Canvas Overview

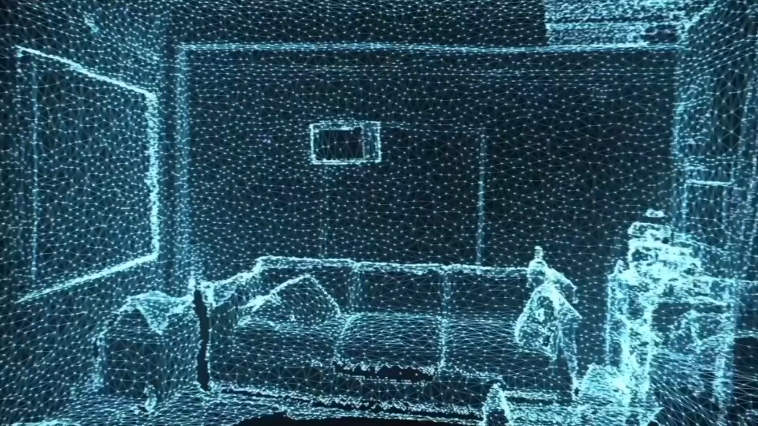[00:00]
With Canvas, you can measure rooms in seconds,
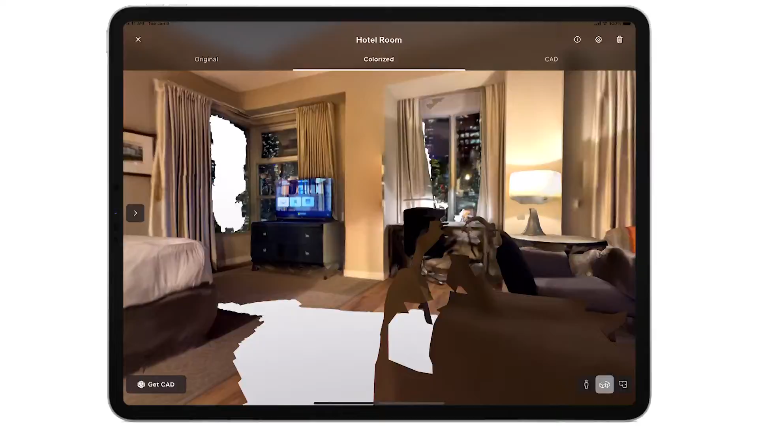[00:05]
entire homes in minutes, and get as-built drawings and CAD models in just a tap,